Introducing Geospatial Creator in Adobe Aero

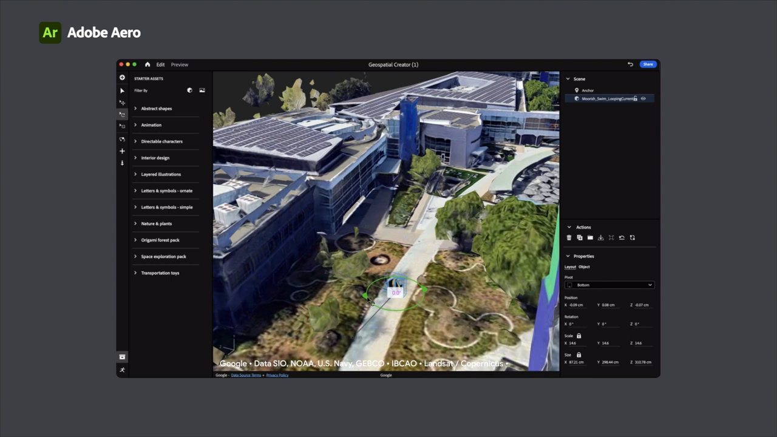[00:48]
3d tiles are loaded so you can visualize your work in a real world space from there